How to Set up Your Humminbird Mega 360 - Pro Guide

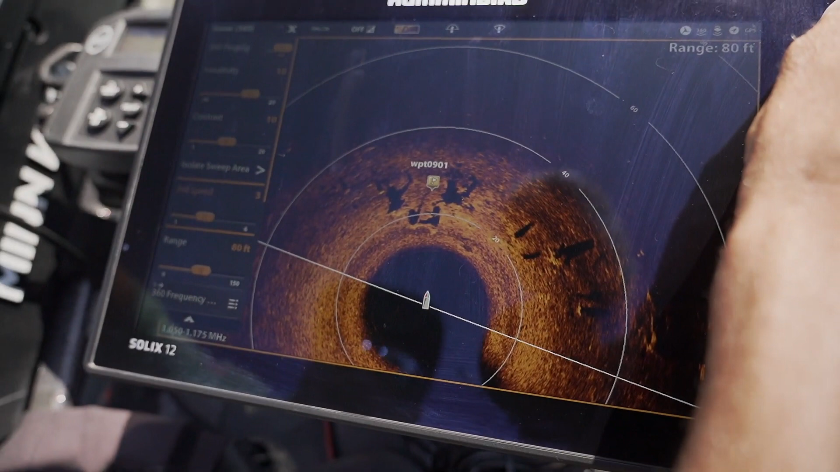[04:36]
And as that starts to slow down, everything's going to become super crisp and clear, and that's how you're going to get those perfect images that you see the pros have. Next is going to be sensitivity.
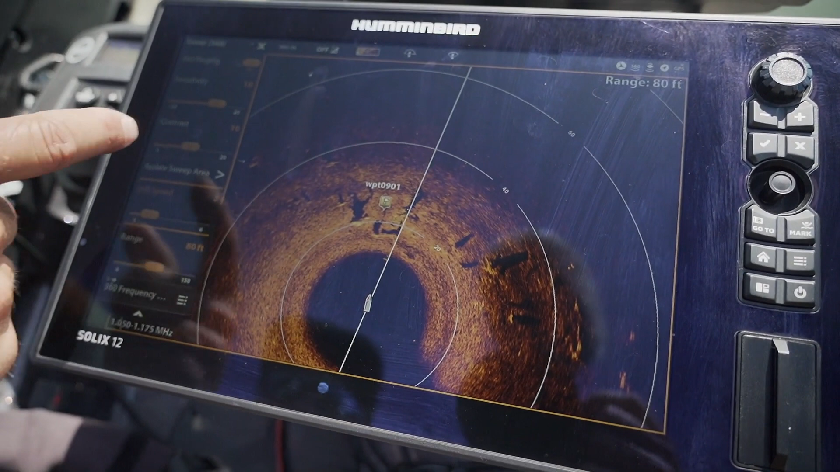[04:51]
This is a big one, and this is going to play at every different lake. So the cleaner the lake and the cleaner the water, the higher you can have that sensitivity.
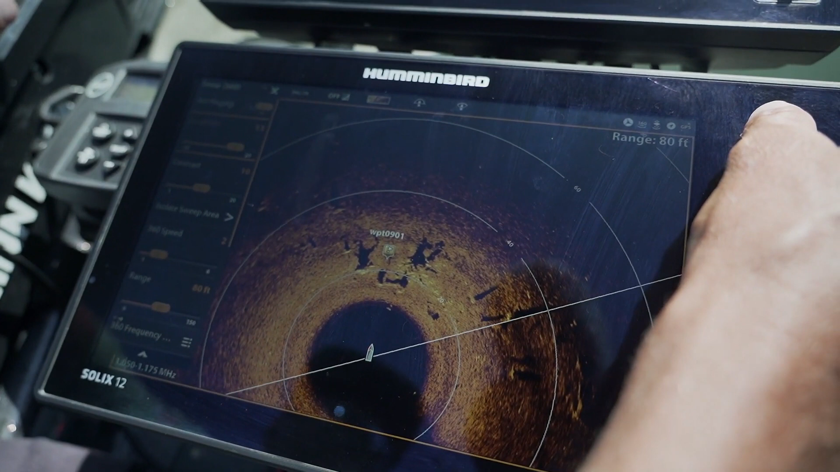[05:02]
And so I can turn this right up until it starts to get sort of almost blown out, as you can see. So now I'm just going to start to work my way back from that. Get it to the worst part and then back it off until you start seeing everything nice and clear. And it's looking like 11 to 12 is going to be my ideal sensitivity setting for this lake right now.
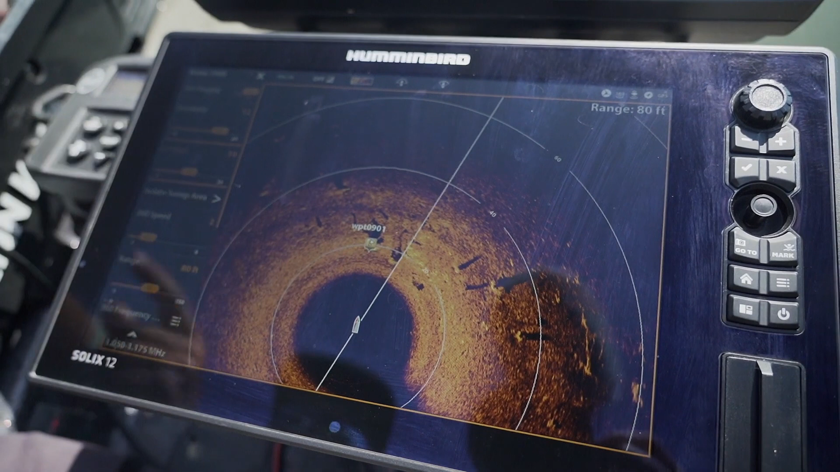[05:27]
And then next one is contrast.
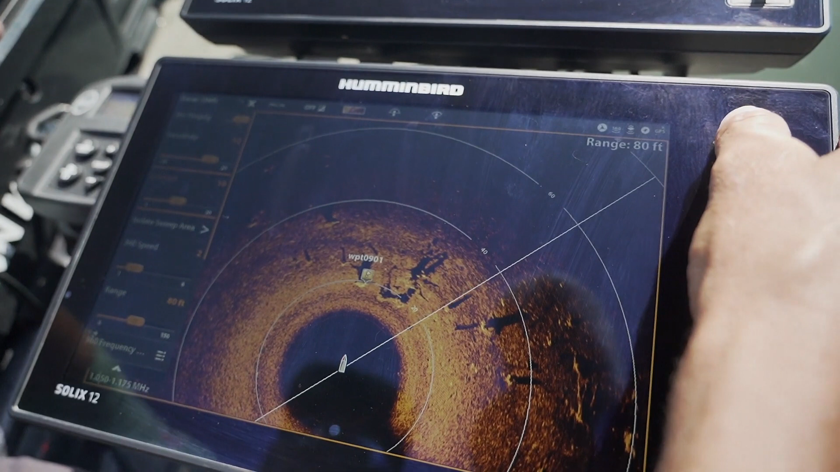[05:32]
Again, I'm going to turn it up and you're going to see everything start to pop.
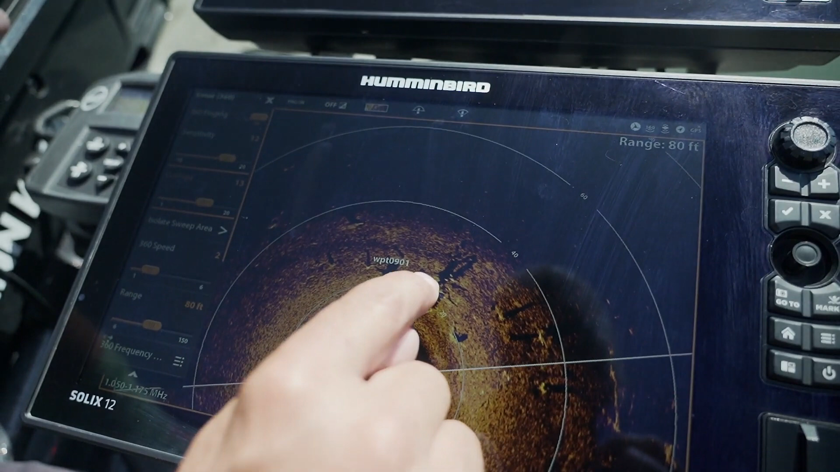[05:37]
And see, look at these fish right in here. There's these fish sitting off that bit of structure and they just jumped.
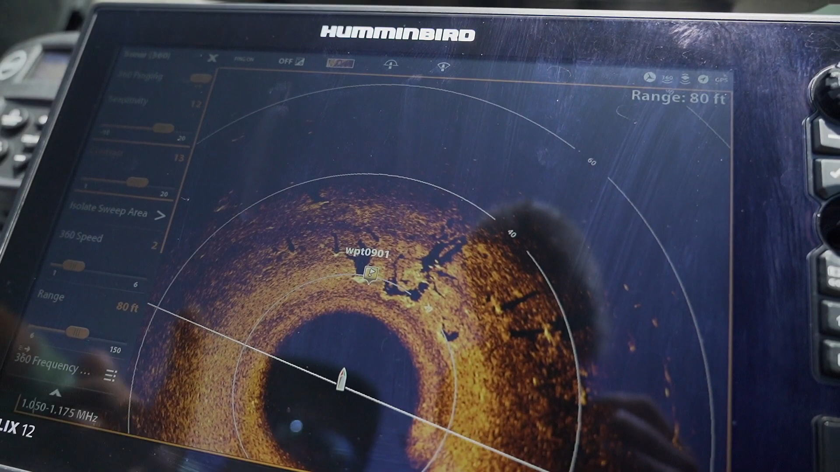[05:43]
So 13 is now my preference on contrast, but I'll tend to do the same thing.
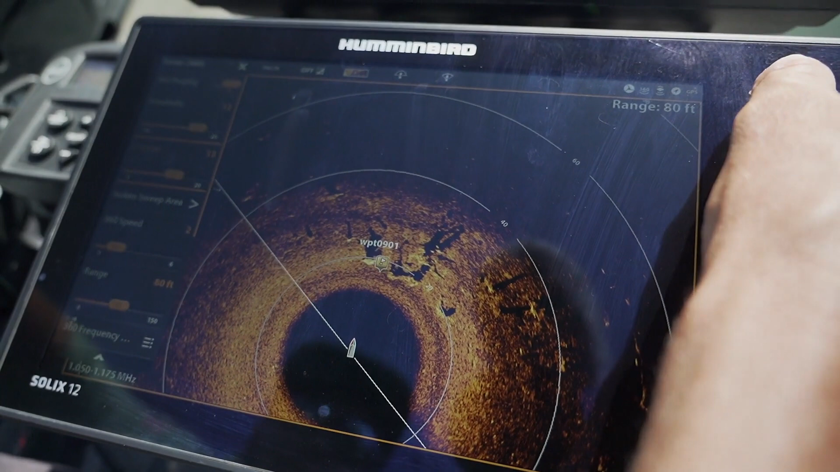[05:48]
Crank it right up till it gets too much and then back it off to the perfect setting.
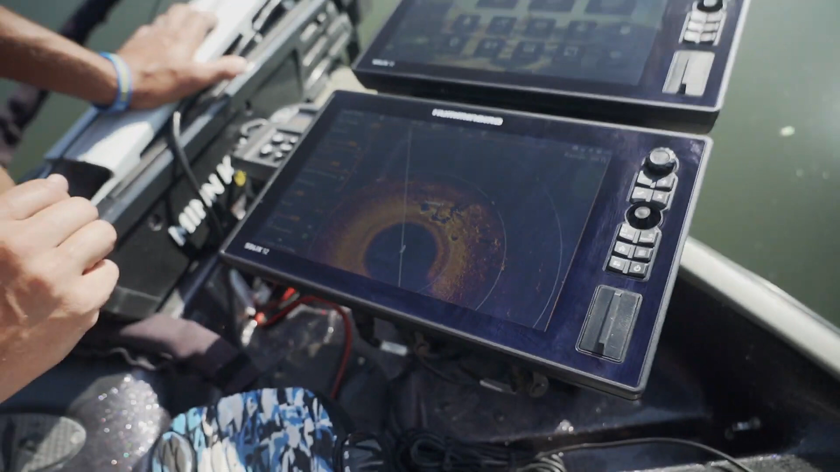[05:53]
So we're getting very close to how most pros have it set up.
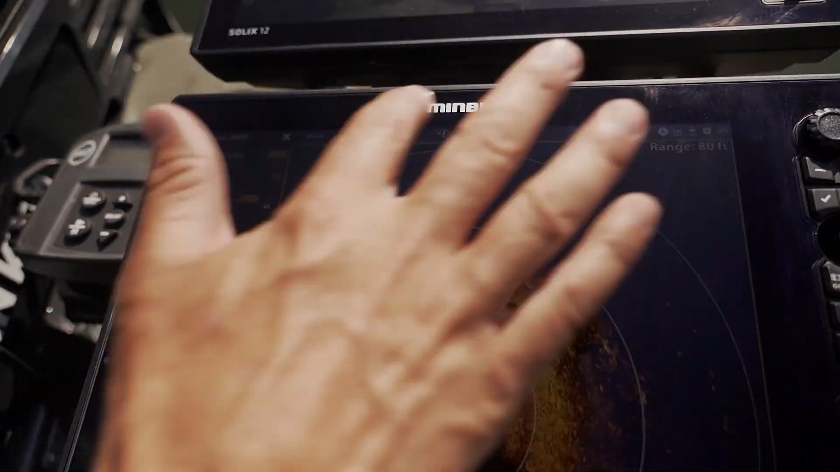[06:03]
So the range is at 80 feet right now, the outside ring. And so pretty much the shallower the water I'm in, the smaller I'm gonna have the range,
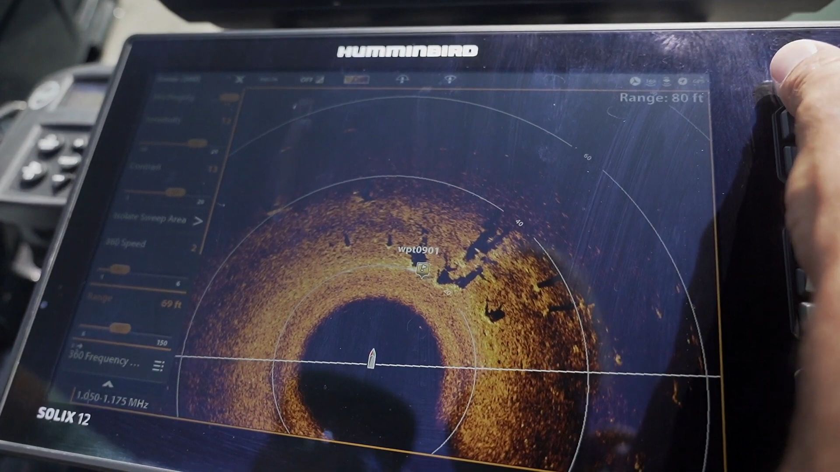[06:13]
70 to 60 feet when I'm in like 10 foot or less.
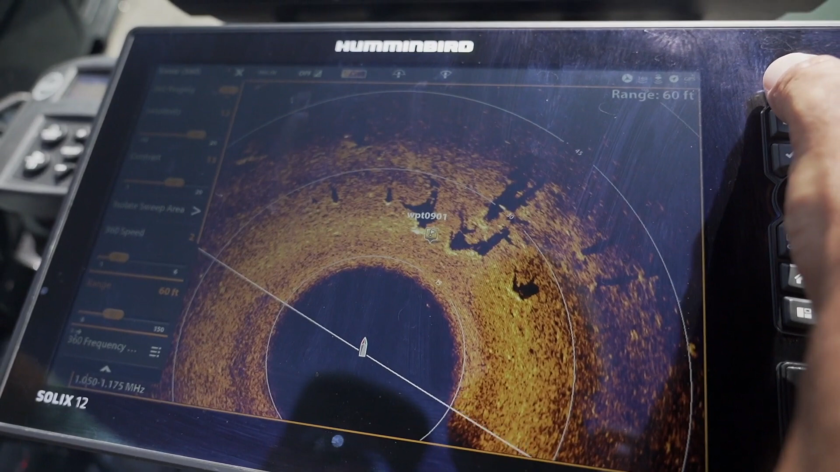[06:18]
And then when I'm out and I'm out on flats, ledges, deeper water, I'm gonna crank this up to 80 to 100.
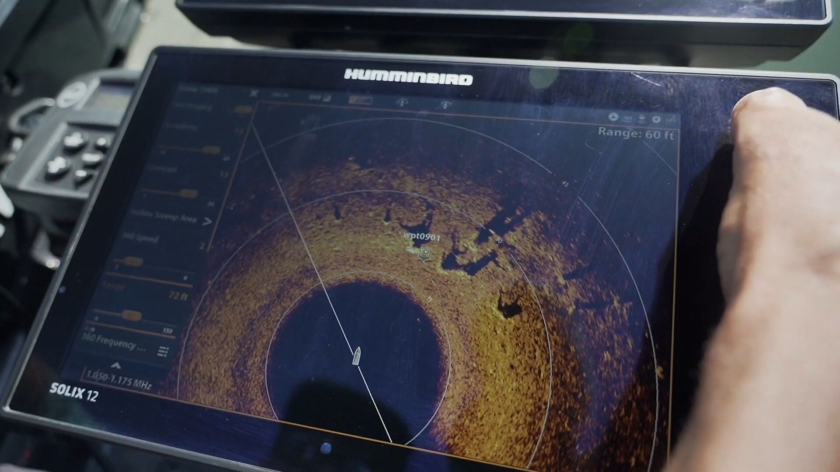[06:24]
They're gonna be my two ranges.
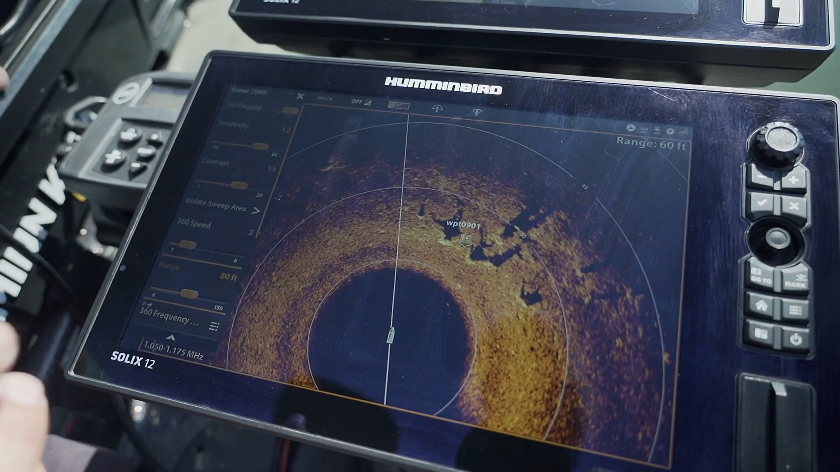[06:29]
I love 80 for general fishing, and then I love to crank it up to 100
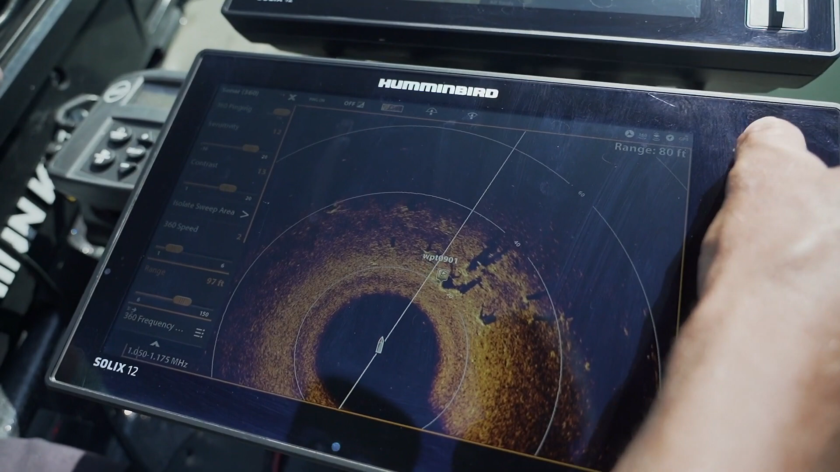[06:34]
when I'm really searching for every little bit of structure.
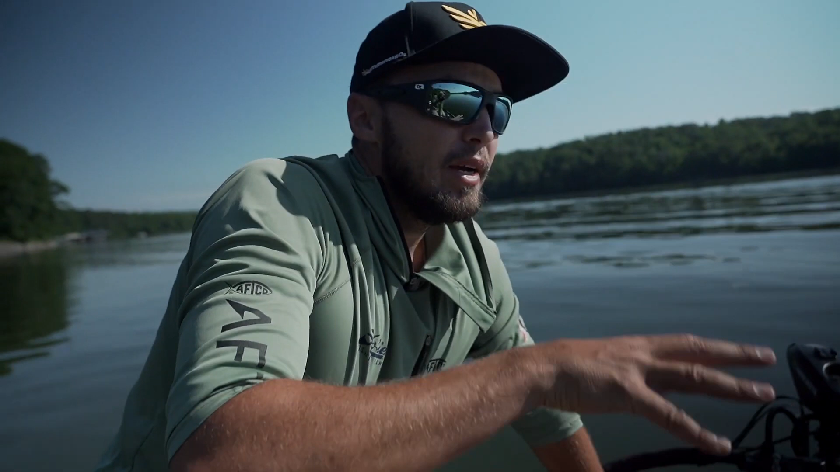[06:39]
So we're only in shallow water here, 15 feet, so I'm gonna back it down to 80 as that seems to be optimal for where I'm fishing right now. So as you can see right here, this is what 360 is all about.
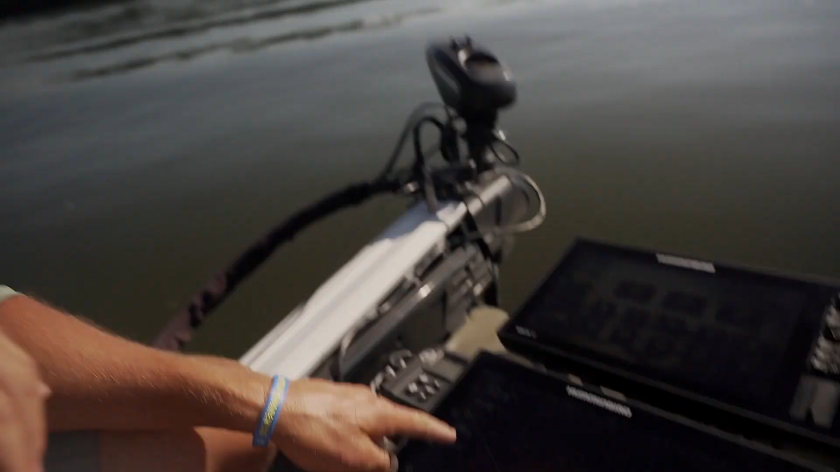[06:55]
All around us, there's zero chance of catching a fish, except for right there.
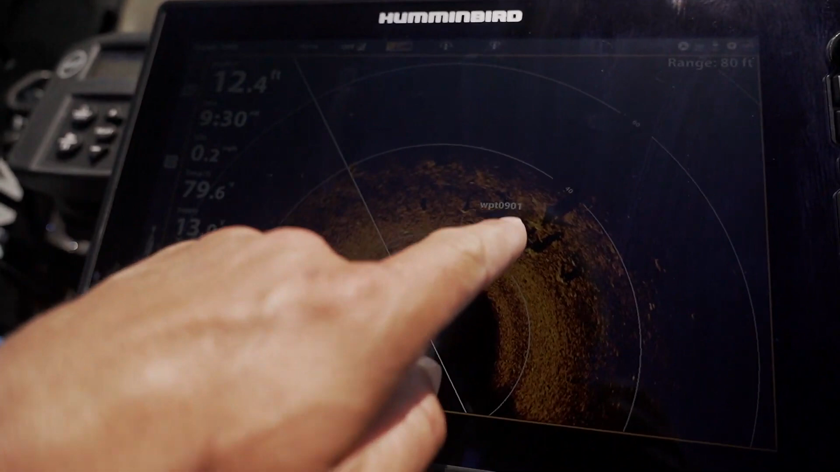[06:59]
On screen: depth 12.4 ft
And I can make pinpoint casts at 30 feet to my right and hit those big tree stumps and brush and catch giant fish.